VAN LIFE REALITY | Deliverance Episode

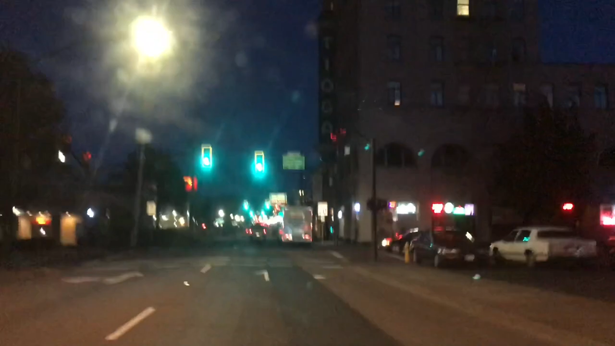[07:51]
So we're on the 101, going south actually, through Coos Bay.